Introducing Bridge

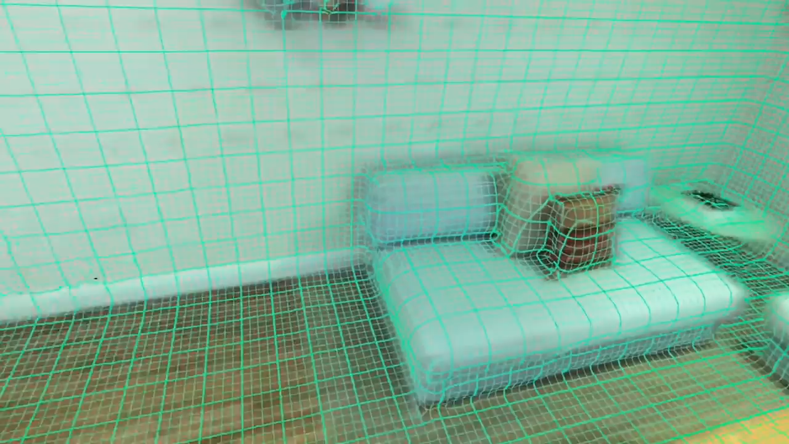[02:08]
We engineered Bridge Engine from the ground up to run in real-time, completely on-device, with no external processing.
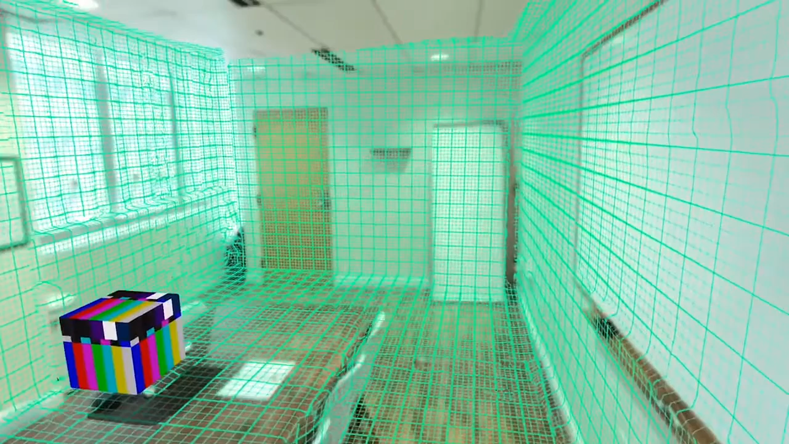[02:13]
Immersive mixed reality requires a wide view of the world, so we designed a custom glass lens that doubles the iPhone's field of view.